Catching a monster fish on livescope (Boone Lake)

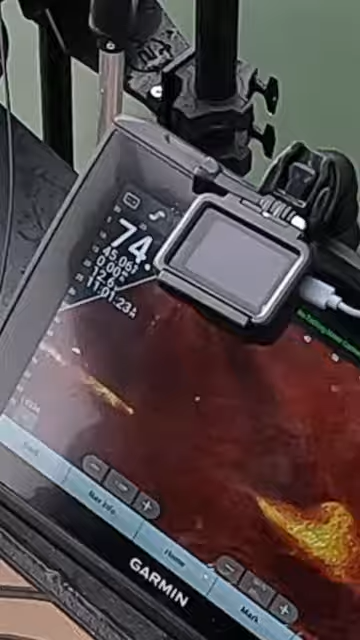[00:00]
i'm about to clobber one in the head come on get down quick come on get down to him that's a big fish oh yeah i made it i made it
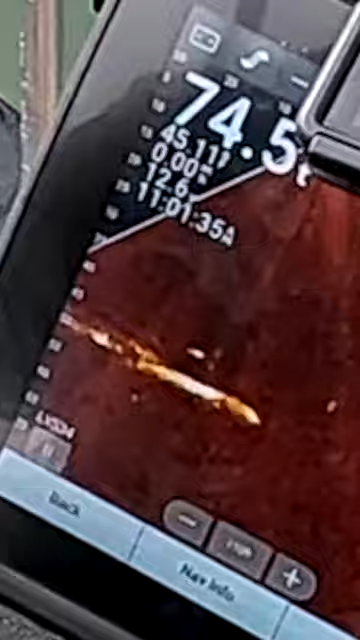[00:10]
yep yep yep fish on got him that was so cool oh my goodness that was so neat